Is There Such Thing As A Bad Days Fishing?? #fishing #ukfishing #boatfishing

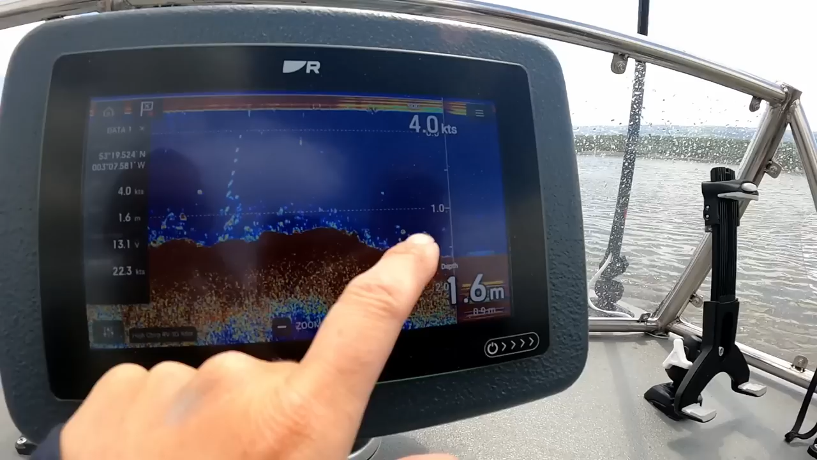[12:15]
On screen: depth 1.6 m, speed 4.0 kn
They're quite hard targets then. I don't know. I don't trust it.
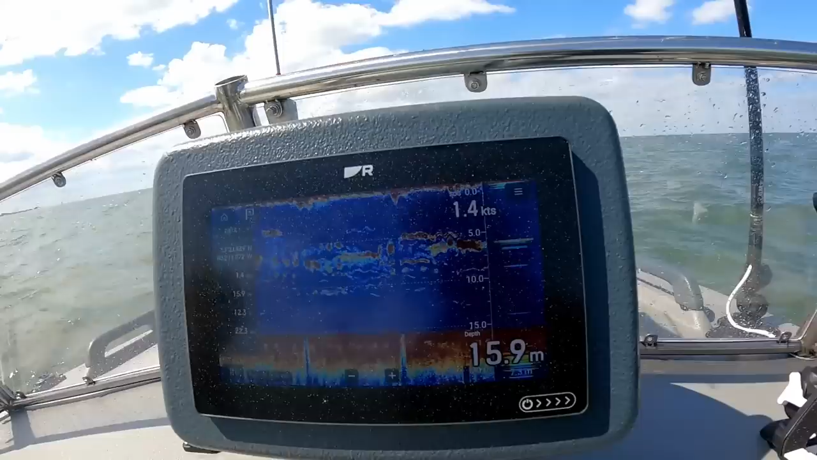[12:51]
On screen: depth 15.9 m, speed 1.4 kn
Might be some mackerel or something like that, mightn't it? So give it a try.